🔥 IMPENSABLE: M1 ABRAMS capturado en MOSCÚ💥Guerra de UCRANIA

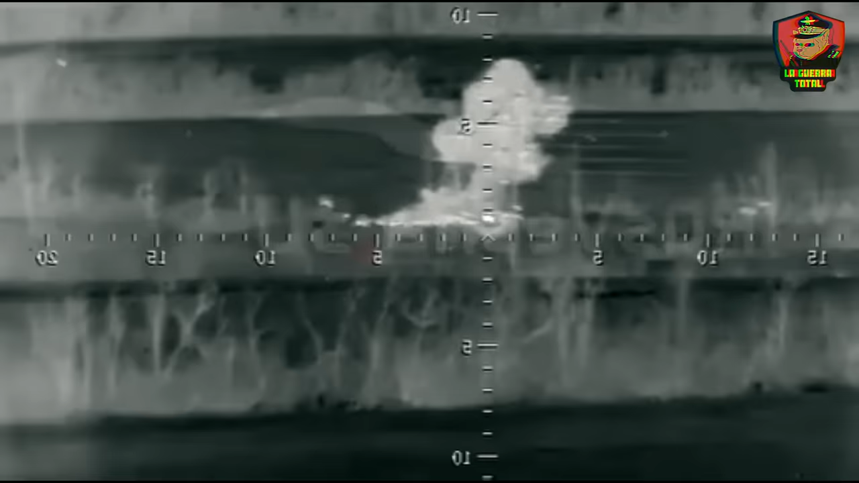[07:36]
Un grupo antitanque hace hablar desde que el primer
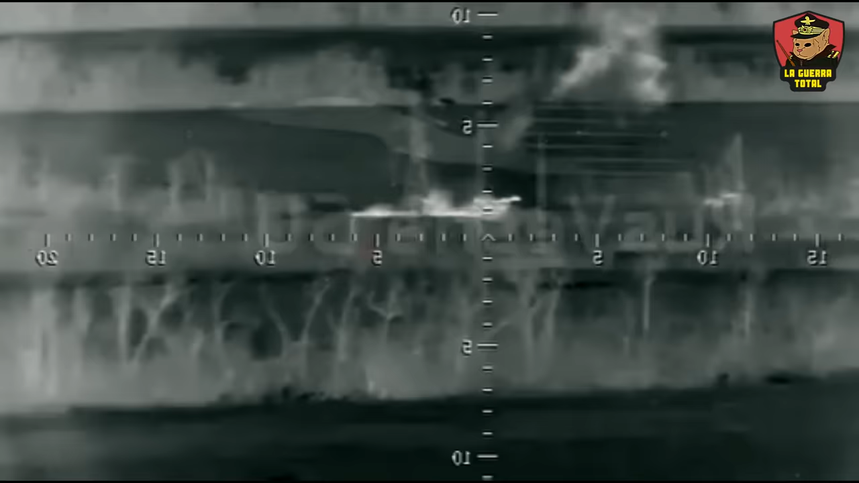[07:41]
Abrams destruido fue herado de baja por sus misiles antitanque.